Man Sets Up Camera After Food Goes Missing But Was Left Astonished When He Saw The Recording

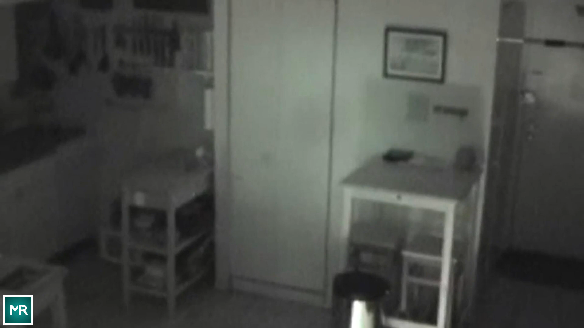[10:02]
Everything was set, and to catch the person, he even installed a few night vision cameras in the house. He was ready to catch the thief, and was hoping that it shouldn't be his girlfriend.
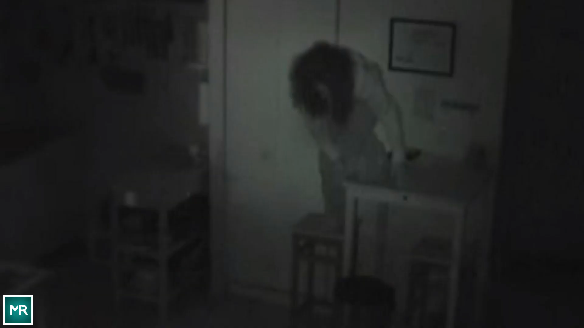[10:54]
She used the long stand-alike table to get down, and it seemed like she knows everything about the kitchen, and even with the lights off, she managed to do it very easily. But then she turned her face towards the camera. Of course, she didn't know there was cameras installed, or did she? Joe saw her face, and was shocked to see that this face doesn't look.
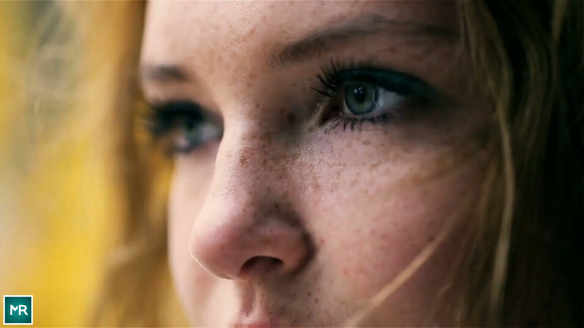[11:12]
Like his girlfriend. Then who is she? Joe's heart was beating rapidly, and he was struggling to take control of his breaths. Soon, his chest started to pain. He couldn't even hold a glass of water when he tried to drink some because of the face he saw.
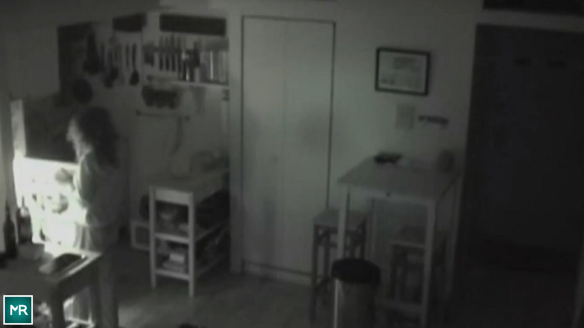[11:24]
He was still looking at the footage when this stranger was roaming into the kitchen, without any worries, as if she owned the house.